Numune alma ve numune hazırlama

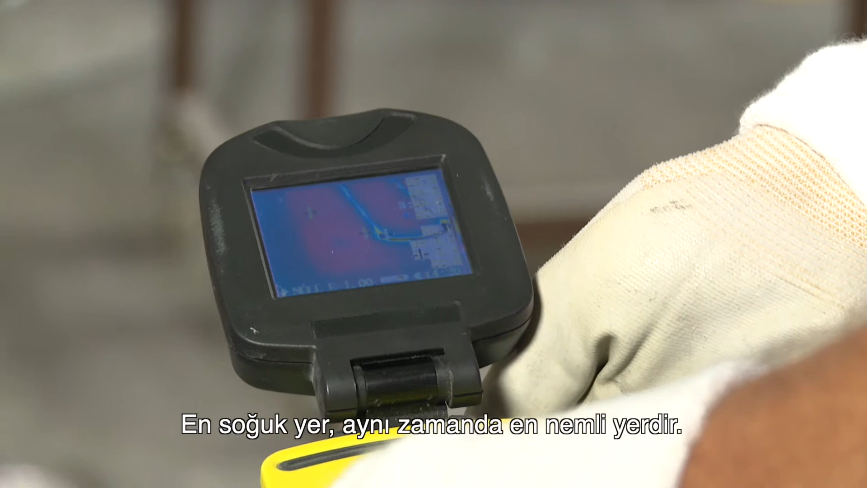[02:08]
Der Nachteil ist, wenn die Fussbodenheizung ausgeschaltet ist oder generell zu geringe Temperaturunterschiede auf der Oberfläche vorliegen.